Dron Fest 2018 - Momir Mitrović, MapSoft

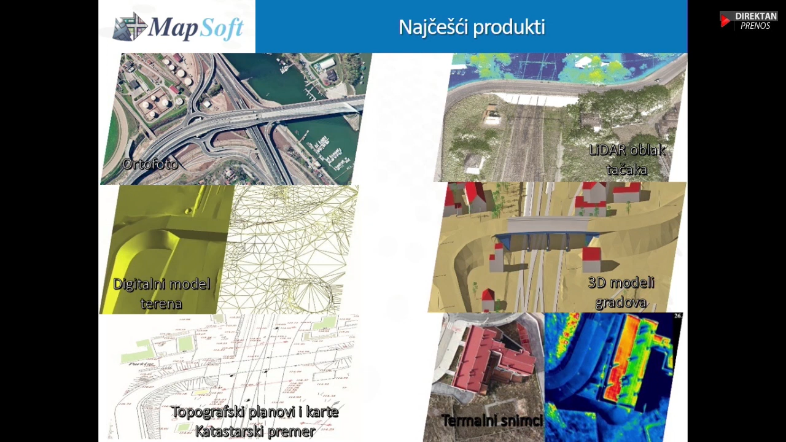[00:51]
digitalni model terena koji najčešće služi projektantima za izradu nekih infrastrukturnih projekata, zatim izrada digitalnih topografskih 2, 2,5D ili 3D modela i čak i katastarske premere radimo iz aerofoto snimanja.
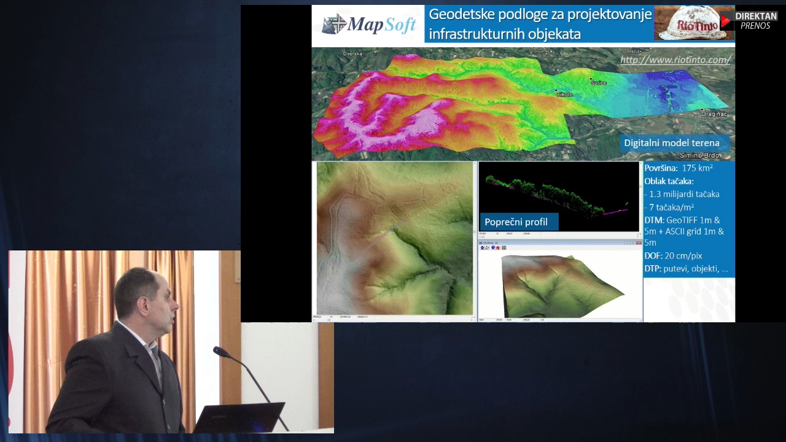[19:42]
i proizveli digitalni ortofoto i praktično digitalni model terena gde su kasnije njihovi projektanti radili projekte putne mreže, radili i neke rekonstrukciju železnice itd.
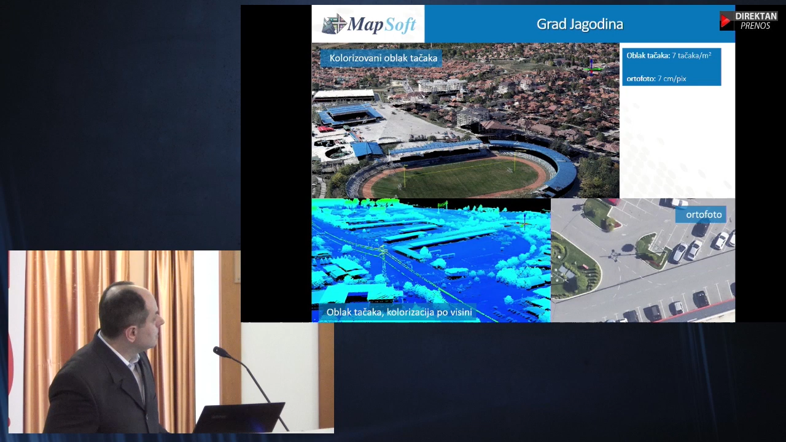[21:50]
gde se kolorizacija radi po visini i praktično neki ortofoto. Tu je, mislim, bio 7 cm ortofoto.
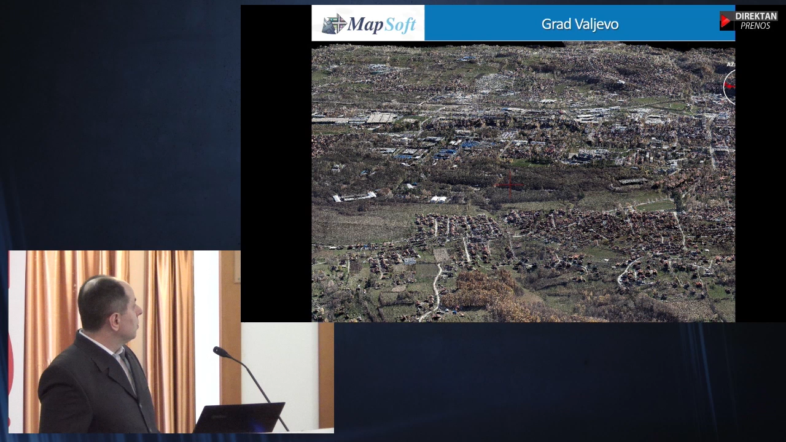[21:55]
Snimili smo grad Valjev u oktobru, kolorizovani ortofoto. Grad nismo snimili pre desetak dana.
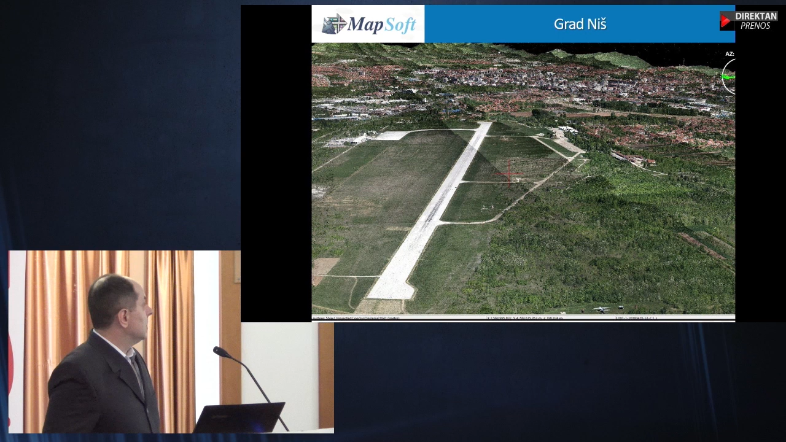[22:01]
Za potrebu izrade gisa zelenih površina, ovoga izvršili smo lasersko skeniranje i aerosnimanje.
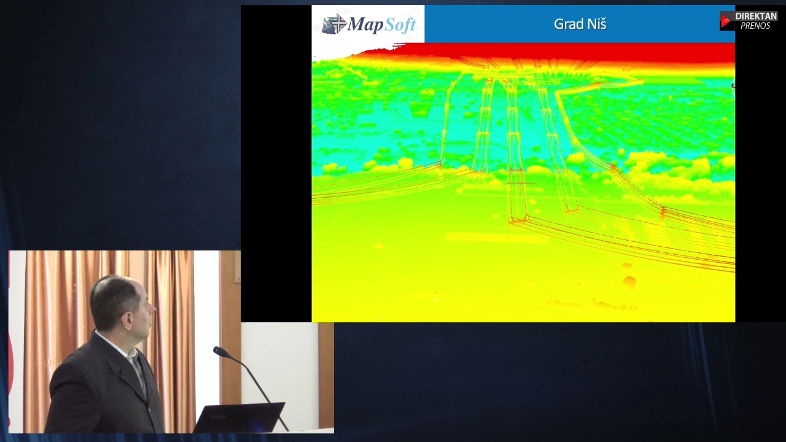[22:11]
Ajde kajmo ovde, možda vidite kako lepo mogu da se izdvoje iz oblaka i vodovi.
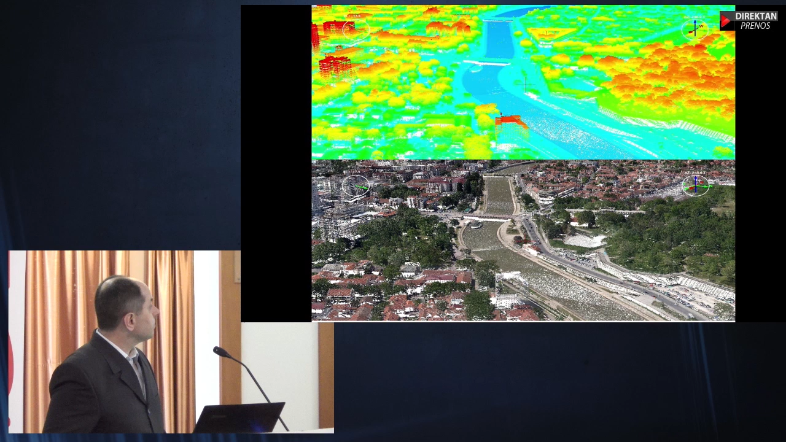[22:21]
Ovo su isto neki detalji iz niša, kolorizovani oblak tačaka. I u suštini ovo su podaci koji, ajde kažem, mogu u potpunosti da se učitaju i u Skyline softvere. Tako, kao praktično oblak tačaka. Ovo je već praktično pripremljeno za ovoga prikupljanje. Samo je, ajde kajmo, ovo je neka vizualizacija u nekim drugim softverima. Čuvena lajkovačka pruga, grad Lajkovac smo snimali.
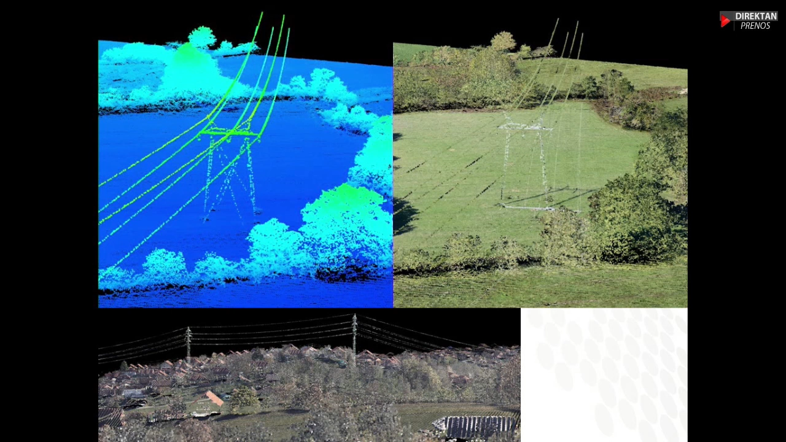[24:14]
Znači to je sad ona priča o ekstrakciji, dalje o obradi. Iz ovoga mogu da se klasifikuju samo vodovi, vodovi sa stubovima i tako dalje. Ovo je sad opet kolorizacija RGB i kolorizacija po visini, čisto da bi se ovoga malo naznačili ti vodovi.
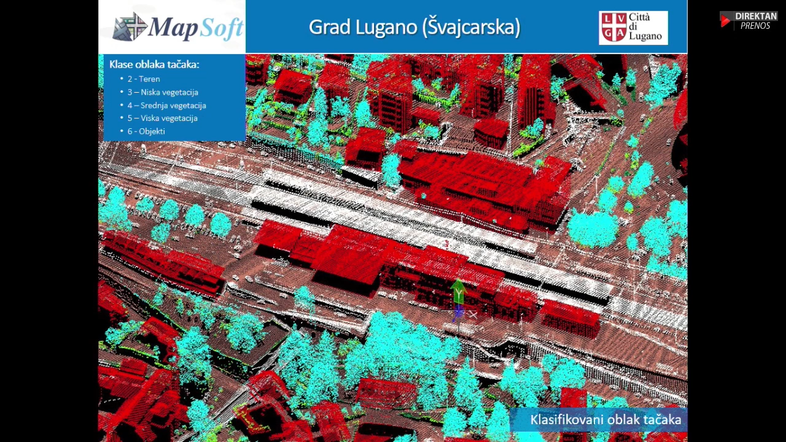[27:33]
jedna od stvari koju su nam tražili, a to je klasifikacija oblaka tačaka, da razdvojimo one standardne klase, teren, vegetacija i objekti. oni ove podatke koriste kako za prostorno i urbanističko prononiranje, tako i za detekciju promena, detekciju objekata koji su nastali između više epoha snimanja. I ovi projekti praktično im se isplate samo iz detekcije onih objekata
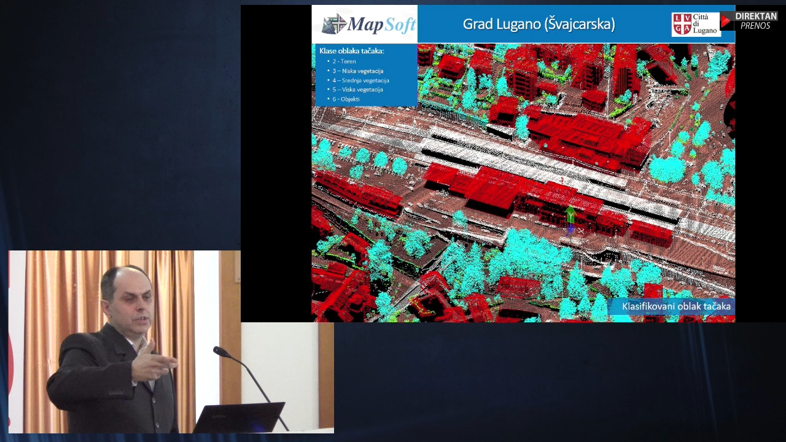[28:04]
koji nisu prijavljeni zbog plaćanja poreza. A ima toga ovoga očigledno i u samoj Švajcarskoj. Još jedan, ja mislim da je ovo posljednji projekat ovoga,
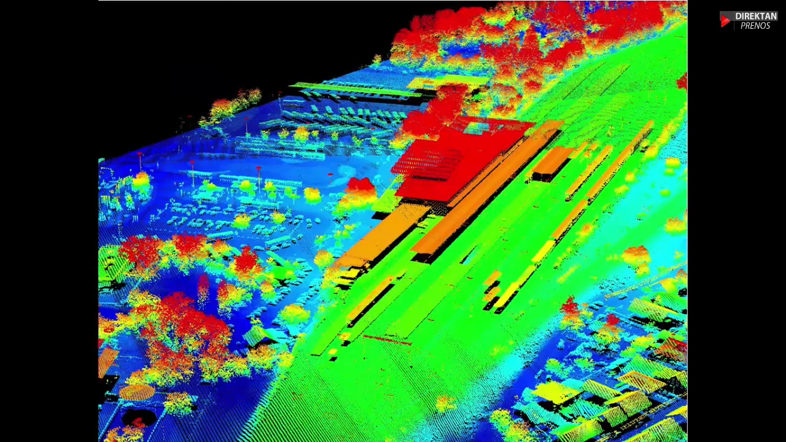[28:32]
i ovo je vizualizacija, mislim, Novosadske stanice.